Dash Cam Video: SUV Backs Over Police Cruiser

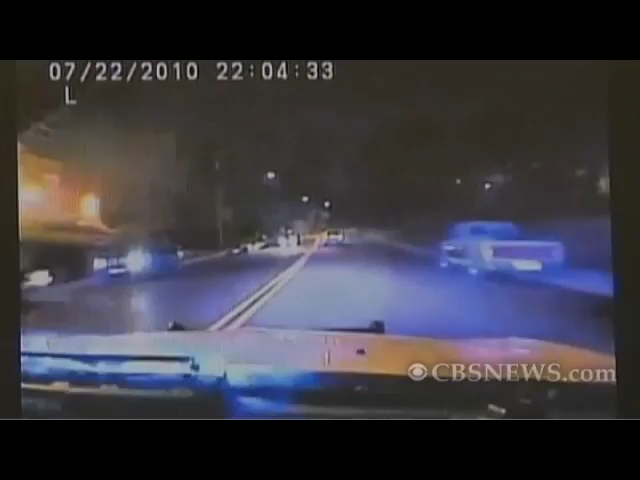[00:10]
We're heading into 3D, heading over the school lane bridge.